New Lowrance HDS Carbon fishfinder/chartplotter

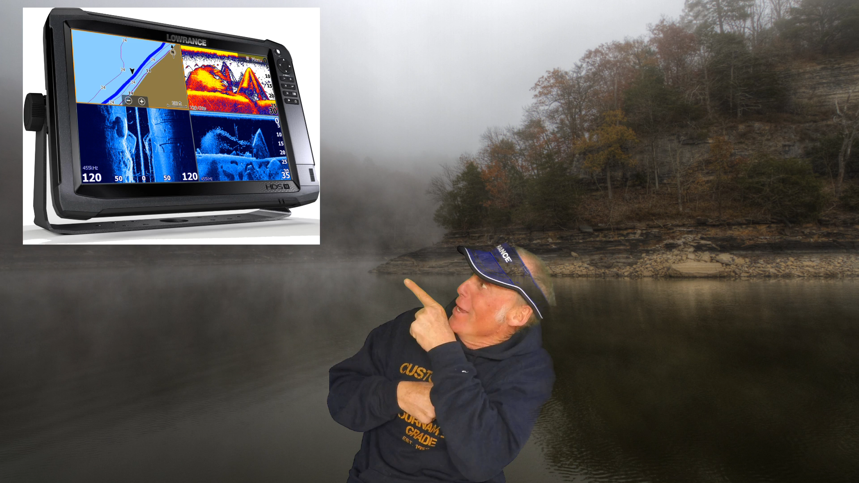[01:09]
is I can I tell you it's crazy it's gonna come in 12 inch 9 and 7 inch screens and you know what it has this